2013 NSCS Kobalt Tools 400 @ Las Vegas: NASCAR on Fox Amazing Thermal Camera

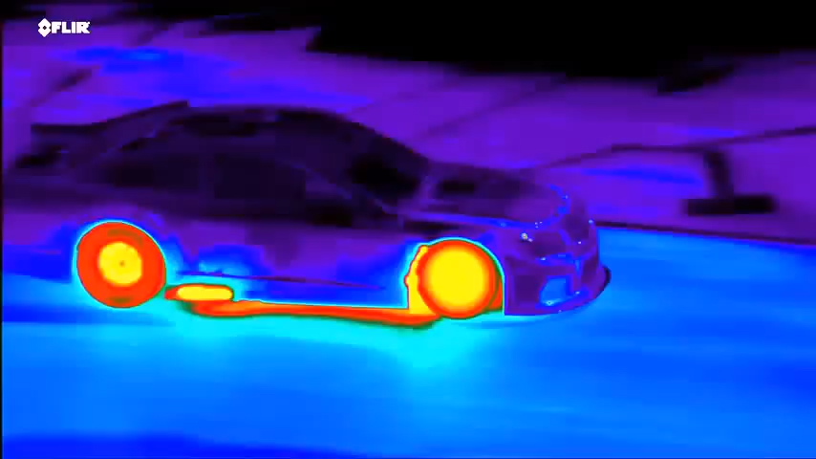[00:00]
And in this incredibly scientific demonstration from our Fox Sports Hot Tracks camp,
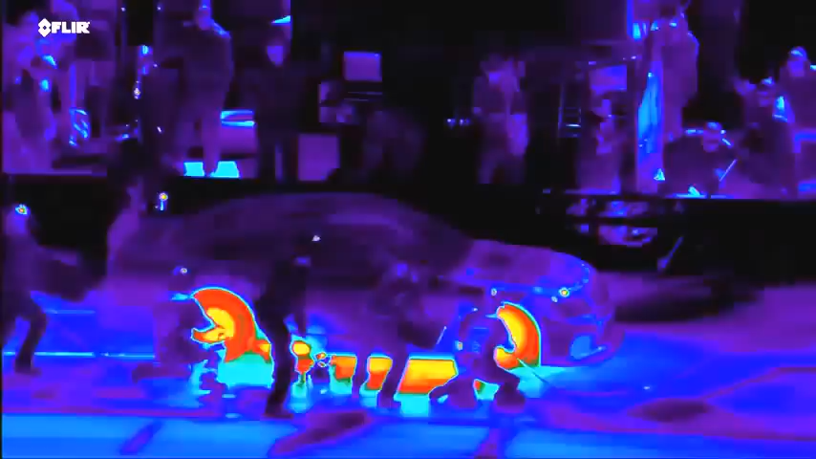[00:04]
I'm kidding, it's the hot tires and wheels coming off, nice cool fresh ones going on. I like that fire coming, look at that coming out the tailpipe.
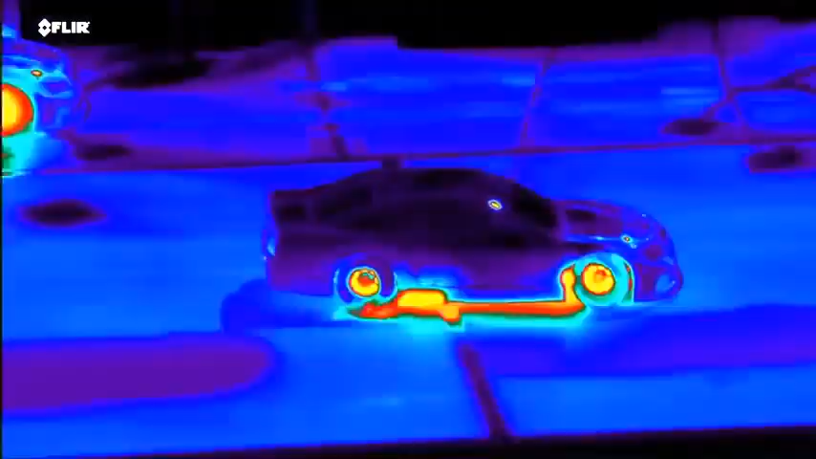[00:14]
Yeah, that's where the exhaust pipe is located on every race car right there in front of the right rear tire.